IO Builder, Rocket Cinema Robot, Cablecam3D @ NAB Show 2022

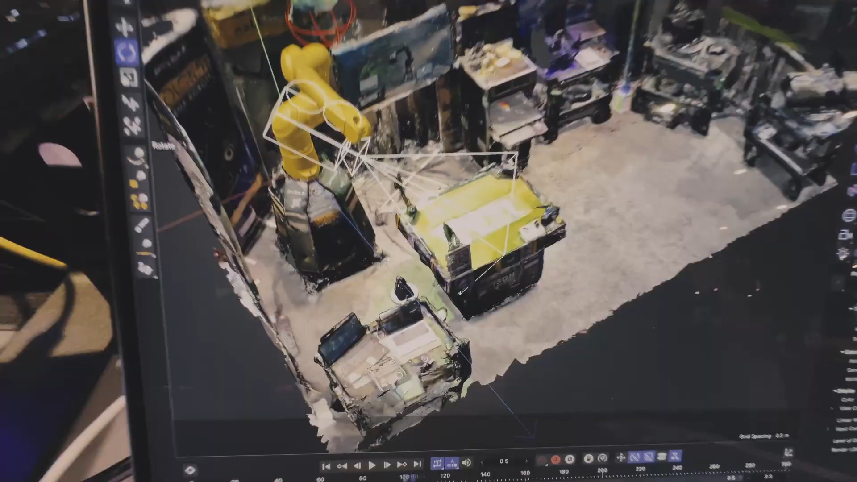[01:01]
This is an animation application. It's similar to Blender, 3D Studio Max or Maya.
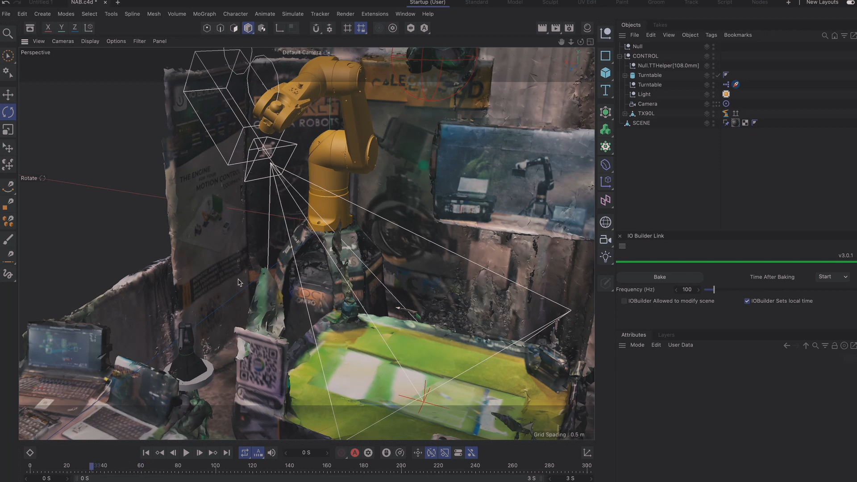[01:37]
So, we have our robotic arm here, the turntable and the DMX lighting.
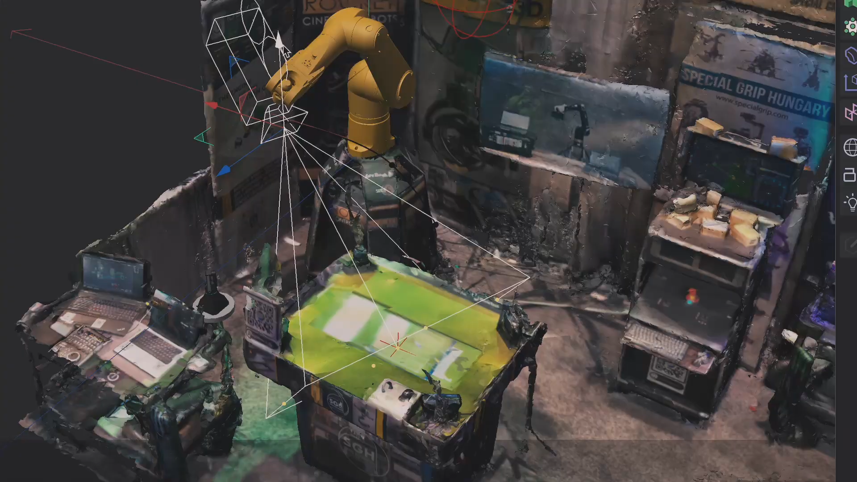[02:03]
So, basically, I'm just moving the camera up and down and it constantly tracks the point.
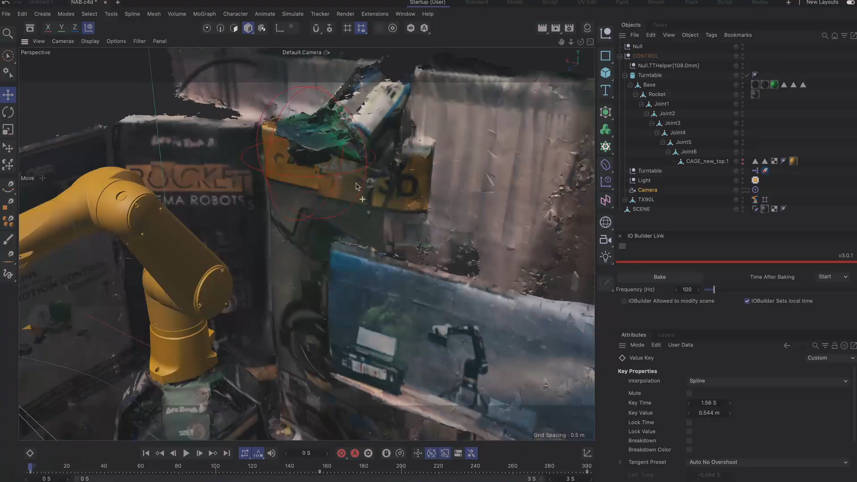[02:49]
We have a DMX light here set up. It's an RGB light.
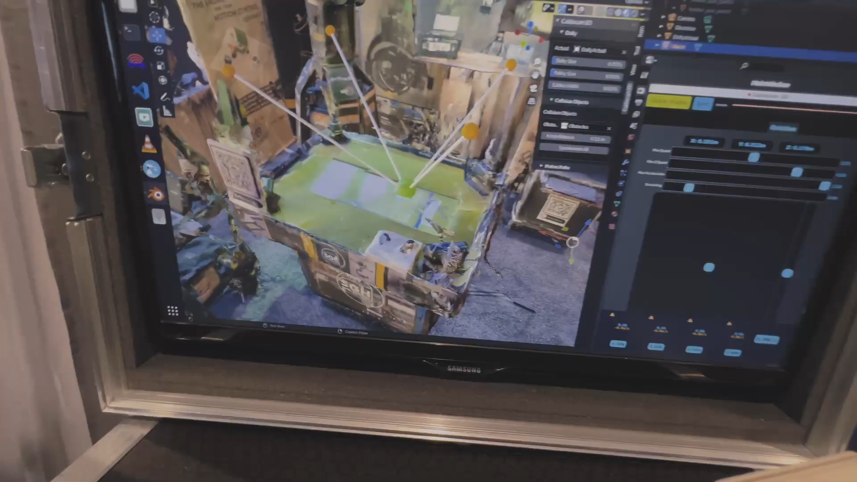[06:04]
And we have a nice 3D visualization back on that monitor.